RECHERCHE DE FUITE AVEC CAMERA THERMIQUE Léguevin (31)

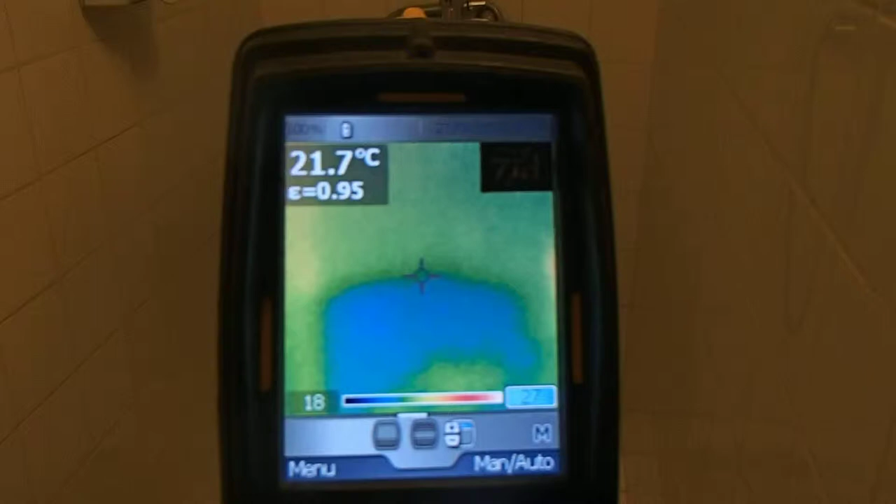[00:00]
On screen: spot 21.7°C
On cherche de fuite. On voit bien, ici,
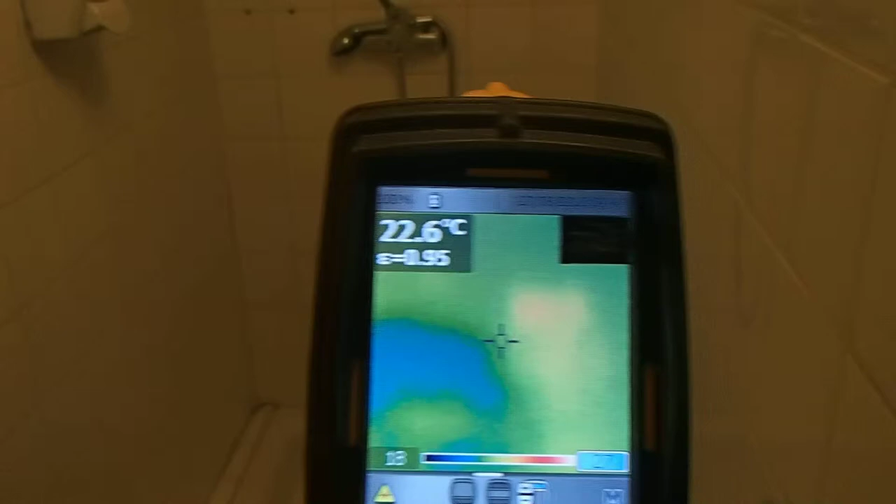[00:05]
On screen: spot 22.6°C
l'humidité qu'il y a derrière.
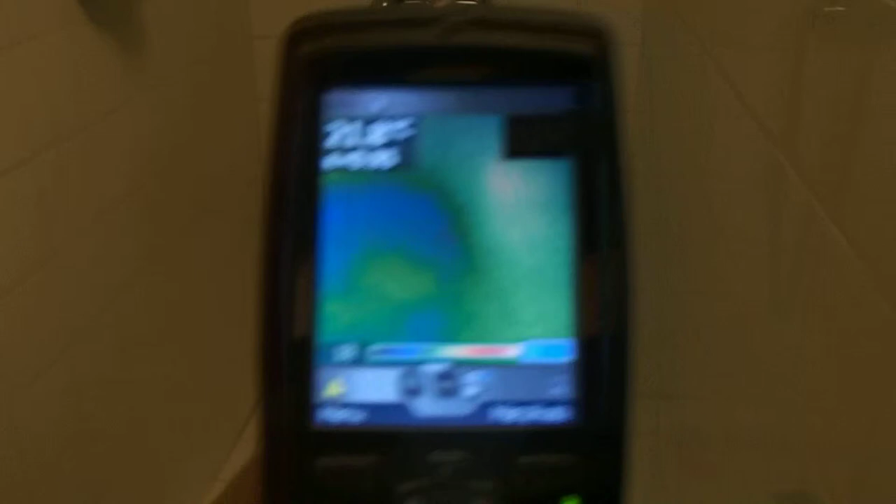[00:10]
On a bien des infiltrations, et tout le long, ça descend jusqu'ici.
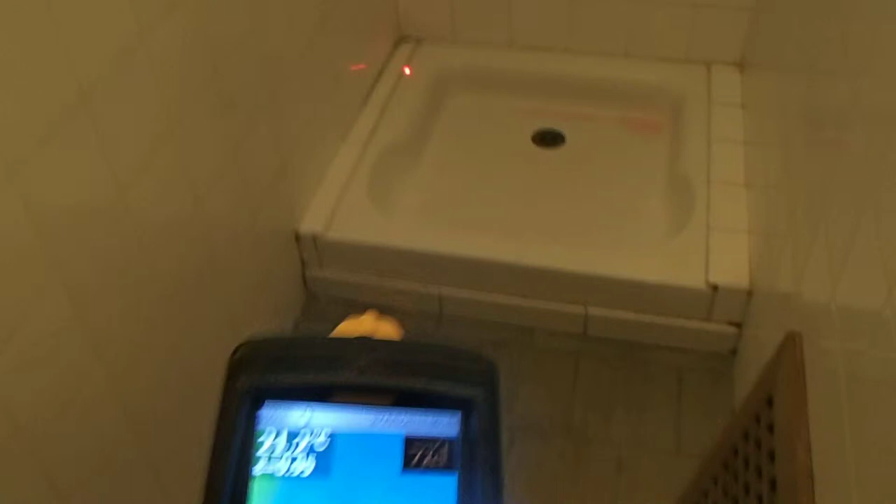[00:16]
On a les infiltrations ici, on les a ici, on les a au niveau des vis. On a la même chose de ce côté.
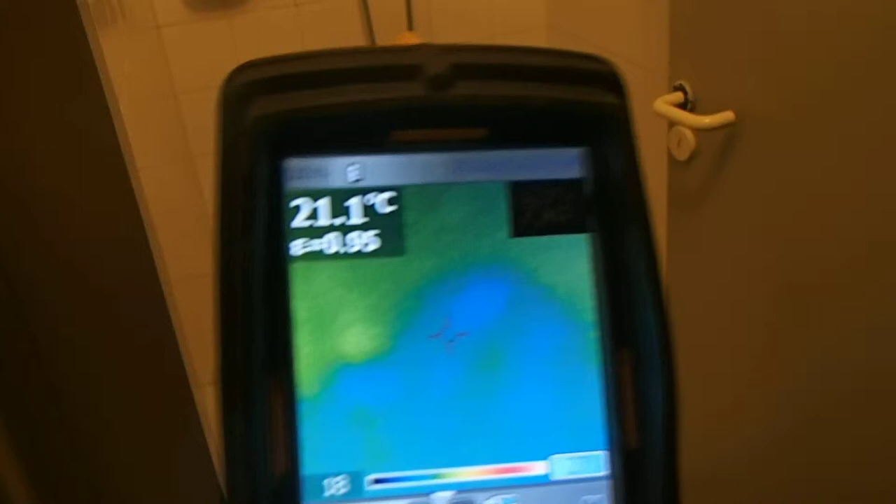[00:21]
On screen: spot 21.1°C
On voit bien qu'il y a déjà eu une réparation, en fait, par ici.
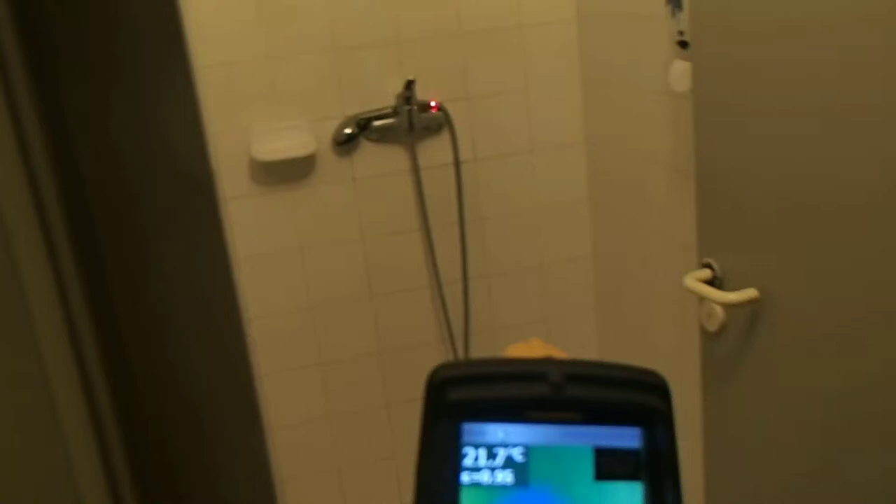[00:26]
Hop, on voit bien que les...
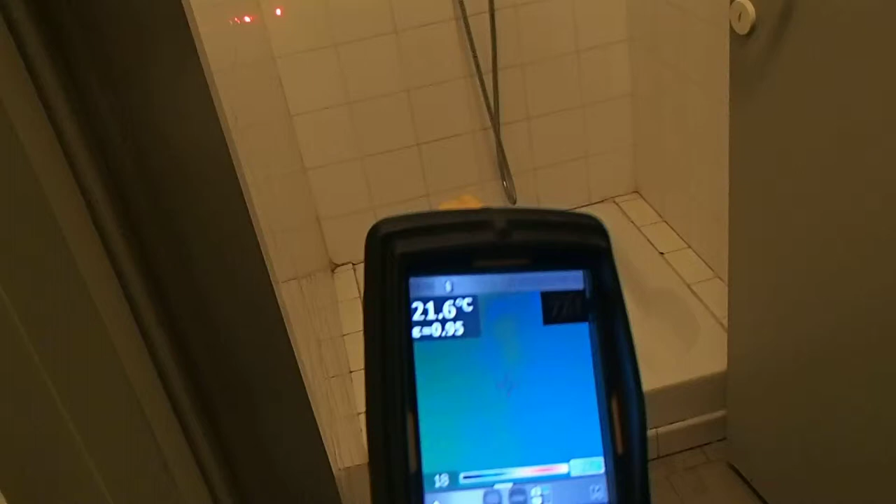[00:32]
On screen: spot 21.6°C
on descend dans ce sens-là, donc, droite à gauche, et puis, il va allonger les canalisations. Et avec la caméra thermique, on a pu voir de l'autre côté. Je vais faire un réglage.
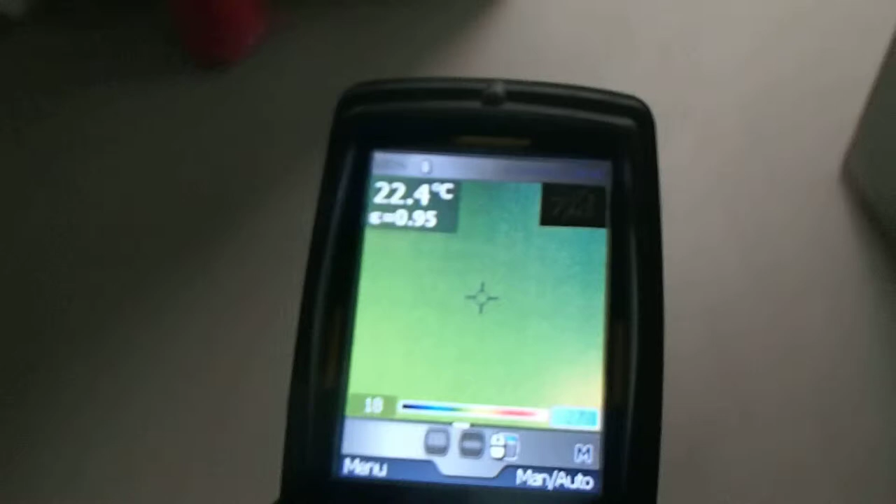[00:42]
On screen: spot 22.4°C
C'est ce que je vais mettre en automatique.
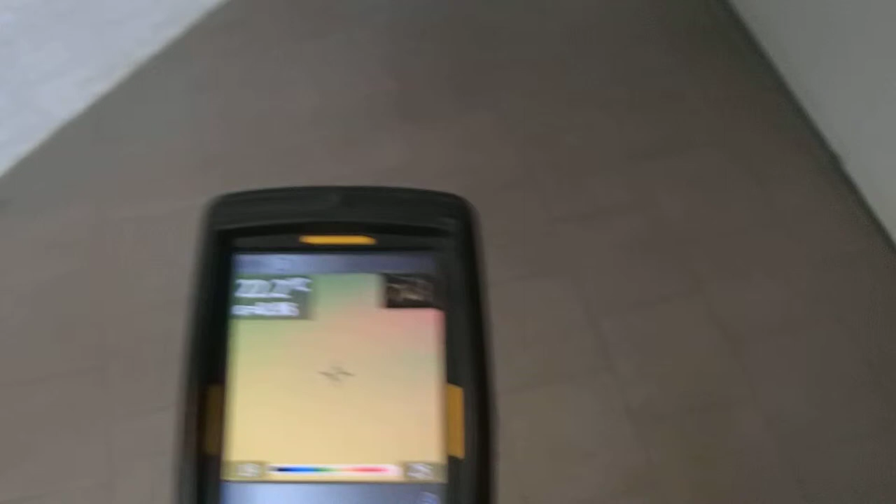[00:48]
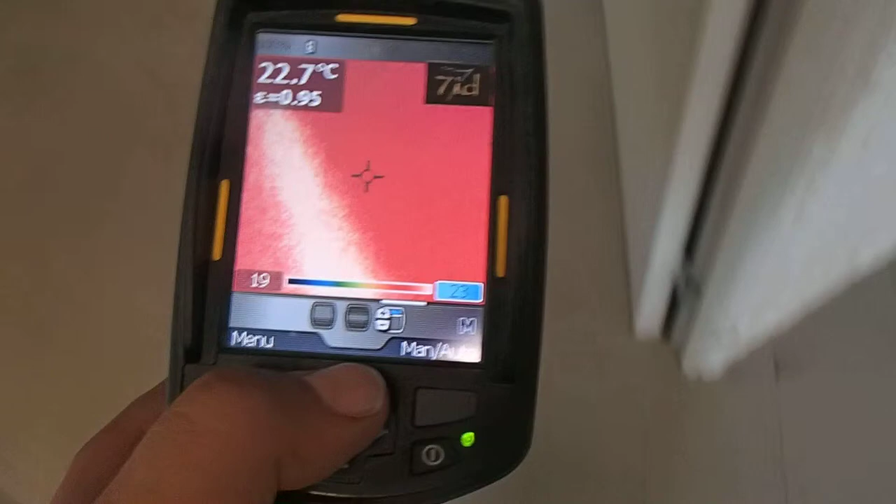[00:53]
On screen: spot 22.7°C
On le voit. Hop, le tuyau, il est là.
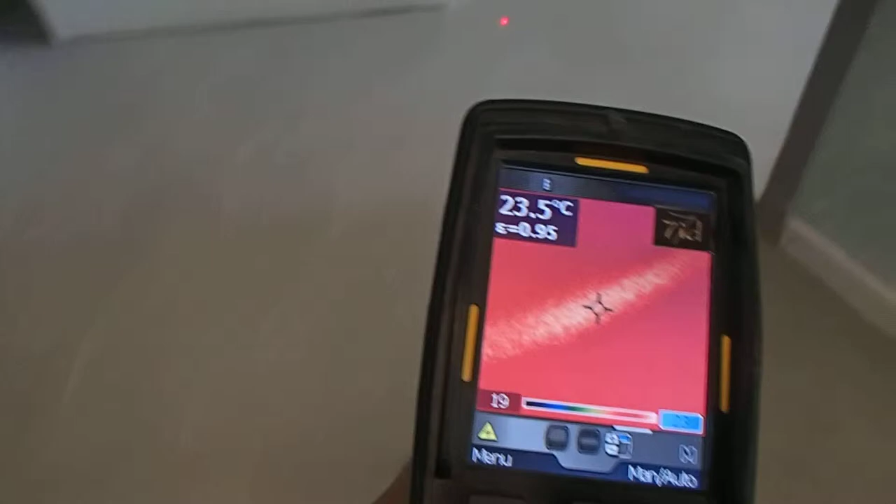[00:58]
On screen: spot 23.5°C
Il va à l'intérieur. Ok, on a compris.
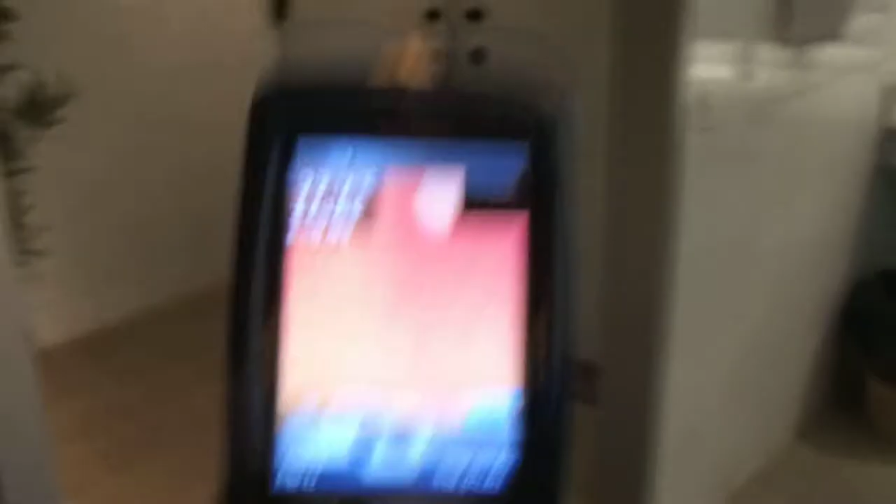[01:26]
La fuite est bien bien de là-bas.